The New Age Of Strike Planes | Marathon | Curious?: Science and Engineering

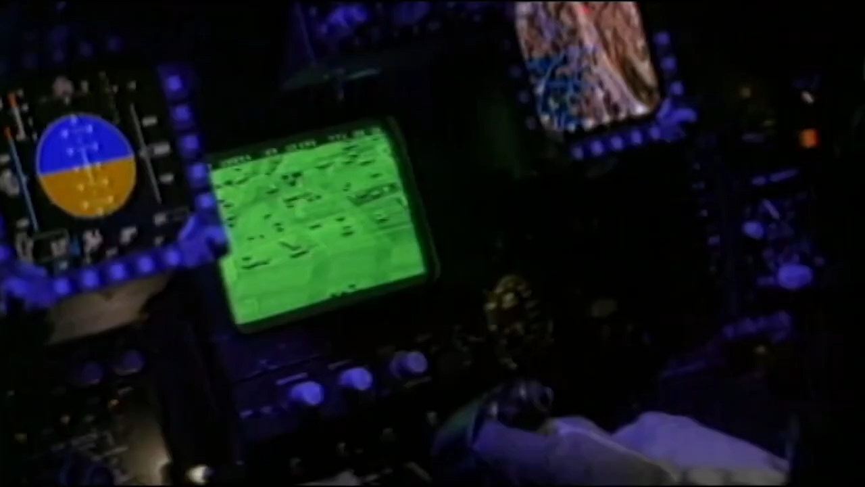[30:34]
The F-117 utilizes infrared target and tracking systems.
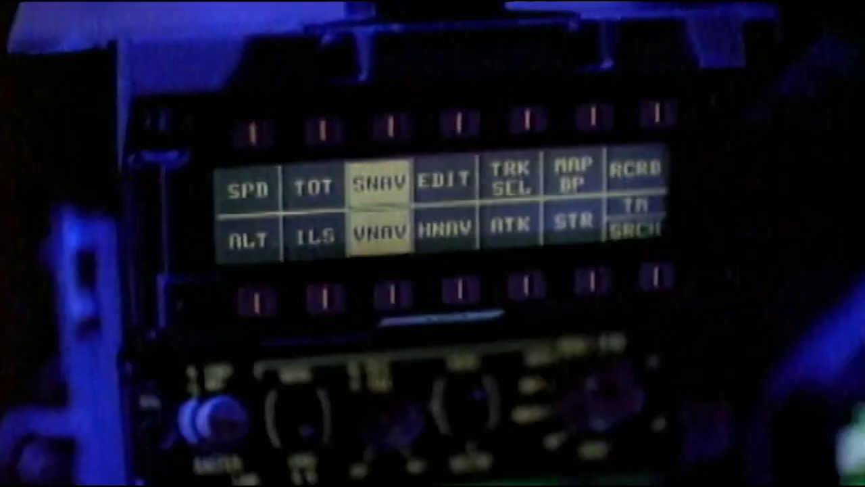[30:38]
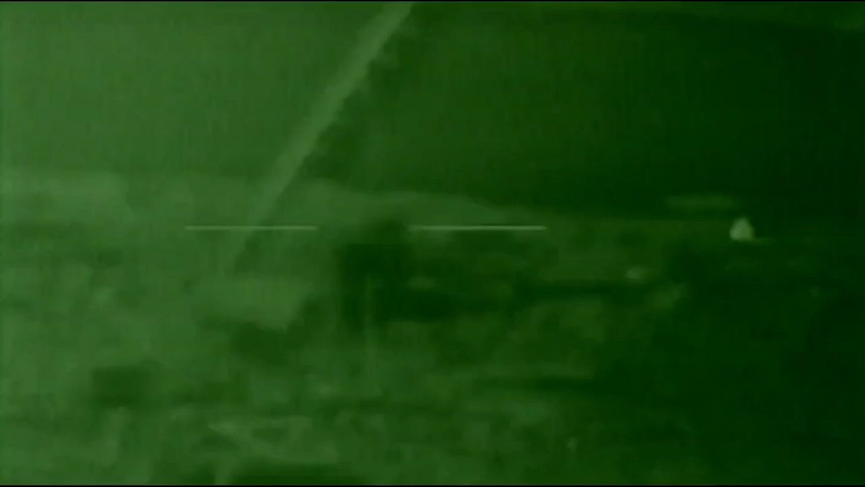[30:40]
That basically gives us a TV picture of what's out in front of us.